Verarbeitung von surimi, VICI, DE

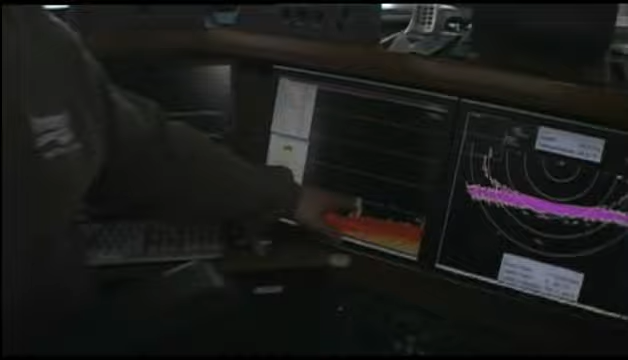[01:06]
Unser Sonar zeigt uns diesen Fischschwarm, der gleich genau hier reingehen wird. Direkt ins Netz.